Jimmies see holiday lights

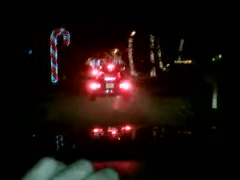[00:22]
The car right in front of us. All the way over there, I see a snowman and a Santa Claus and a big candy cane.